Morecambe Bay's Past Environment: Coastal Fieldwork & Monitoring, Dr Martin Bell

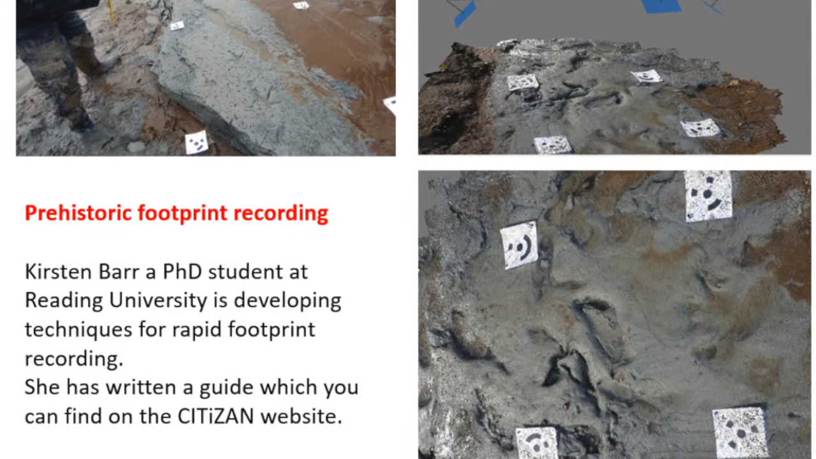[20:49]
I mean, that one at least is recognisable.
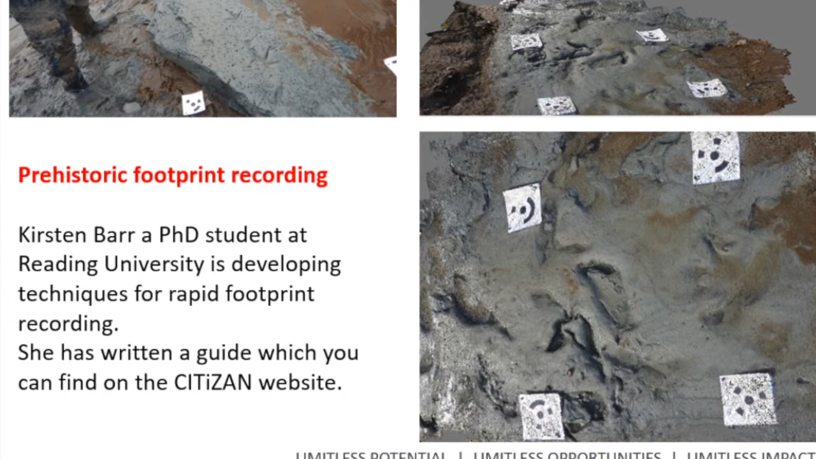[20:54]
And this is the 3D photogrammetric image that she's created from that cloud of photographs.
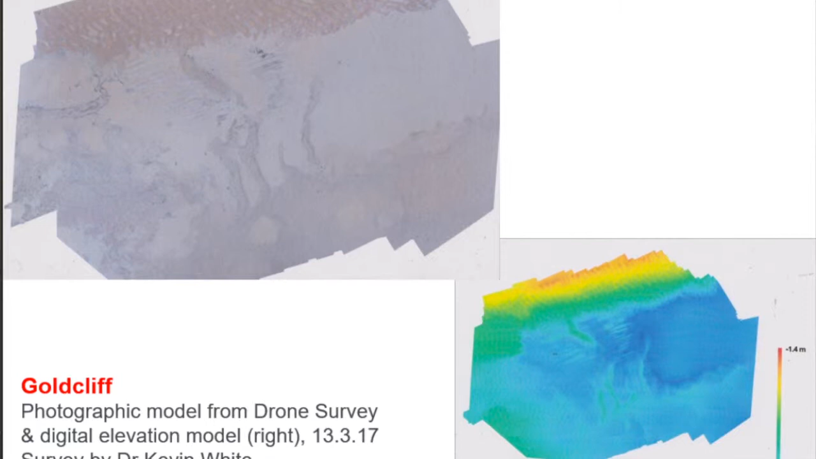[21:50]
taking several hundred photographs, and again stitching these together in order to create this plan of the area.
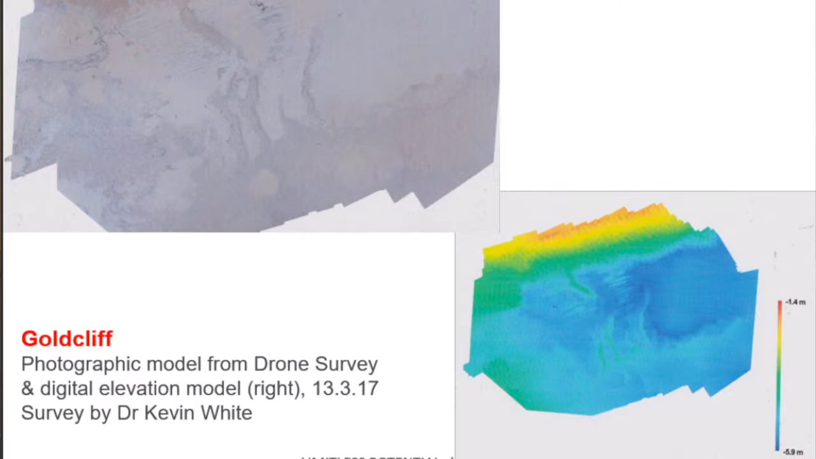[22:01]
Previously, we got loads of data for little bits of this,
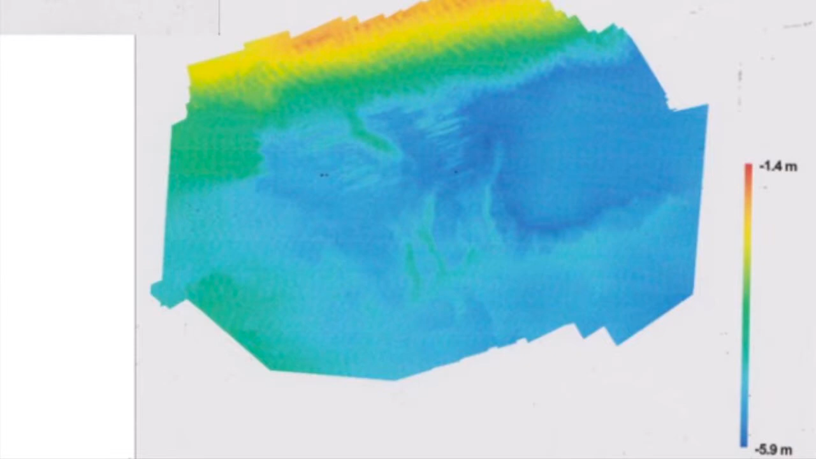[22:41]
There are these bars which are actually modern gravel bars which are moving around,
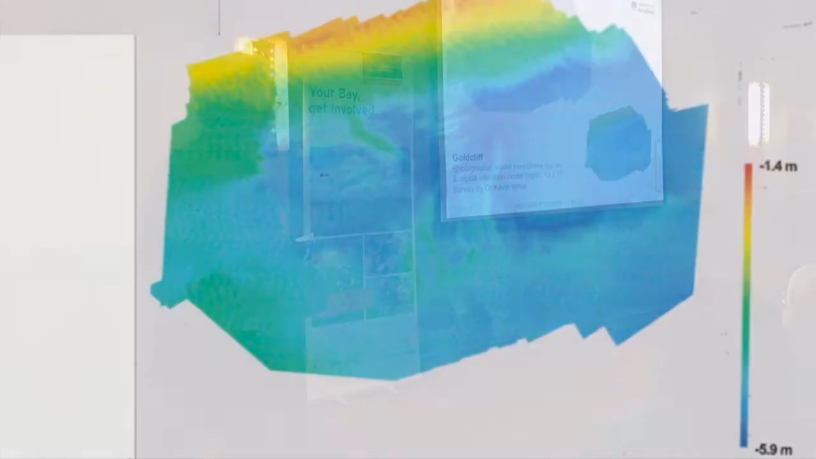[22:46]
and it shows the positions of the laminated silts in which the footprints occur,